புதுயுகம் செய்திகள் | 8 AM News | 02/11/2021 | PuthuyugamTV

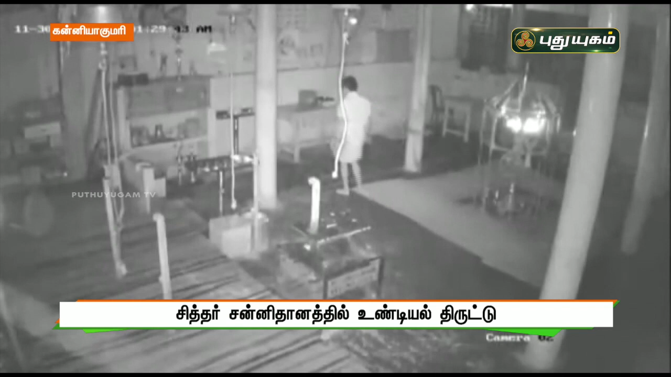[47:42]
இந்த நிலையில் அந்த உண்டியலை இரவு பொழுதில் அங்கு நுழைந்த ஒருவர் தூக்கி சென்றுள்ளார். இந்த காட்சி பதிவுகளை ஆய்வு செய்த குளச்சல் போலீசார் குற்றவாளியை தேடி வருகின்றனர்.